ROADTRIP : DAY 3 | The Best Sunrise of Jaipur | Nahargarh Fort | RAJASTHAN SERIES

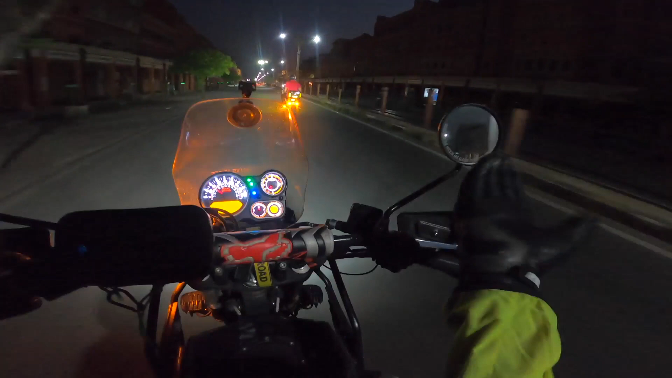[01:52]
हम लोग जा रहे हैं टूवर्ड्स नाहरगढ़। अभी हम लोग शायद कोई बाज़ार में आए, ये शायद बापू बाज़ार है, पता नहीं क्या है भाई।